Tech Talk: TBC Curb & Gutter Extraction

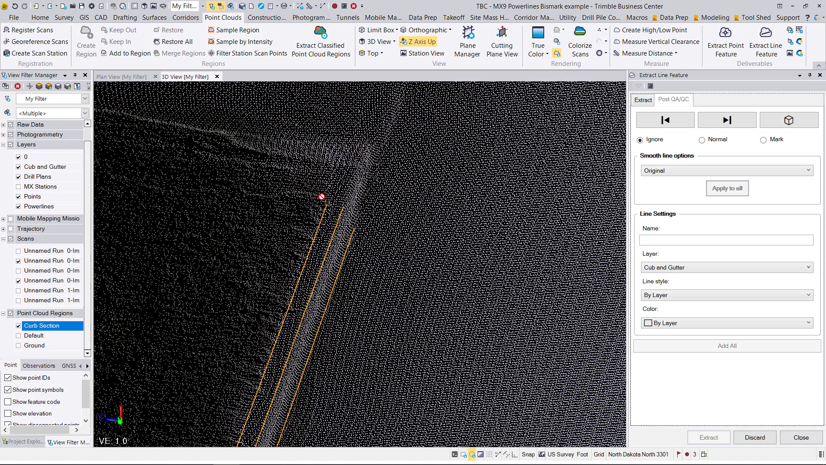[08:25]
There's my three brake lines. I can now close my command and I have 3D
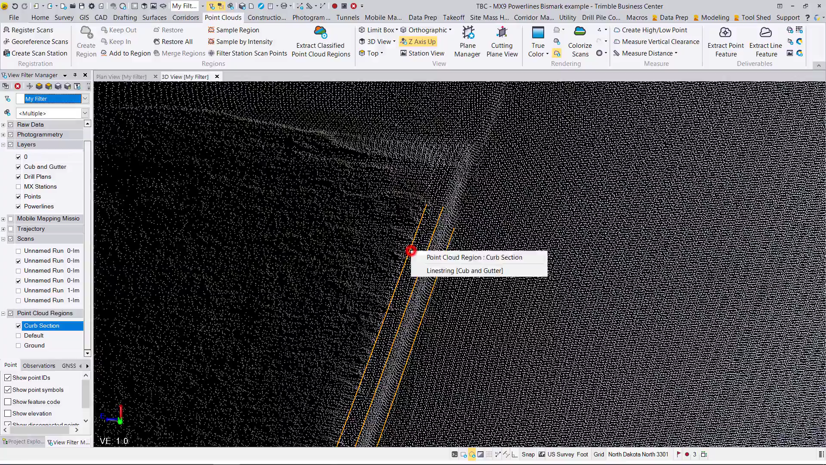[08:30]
line strings for each one of those spots on the curb. So that's a run through on the extract line feature for curb and gutter.